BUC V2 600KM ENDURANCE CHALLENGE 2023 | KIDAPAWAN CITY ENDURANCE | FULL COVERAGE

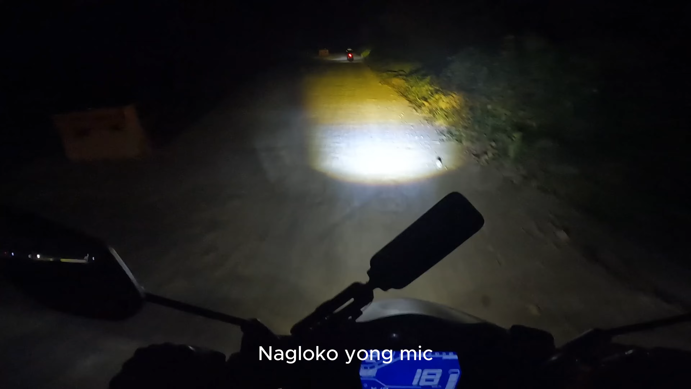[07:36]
Alright, guys, zero visibility. Ah, pasabihin na tag-Marilog. Hindi na makita, oh, doon lang kayo spaloy, oh. Maroon na hindi makita.